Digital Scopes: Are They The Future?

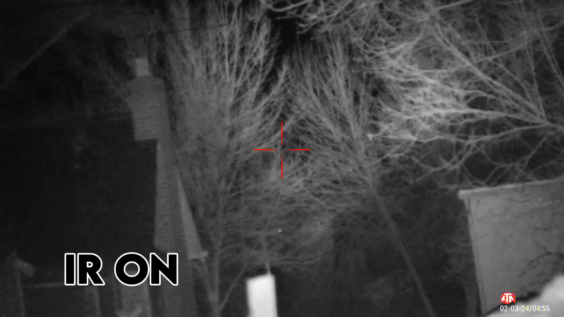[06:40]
kind of at all I'll go ahead and put in some b-roll footage for you So you can see how much of a difference the infrared makes So as far as infrared light is concerned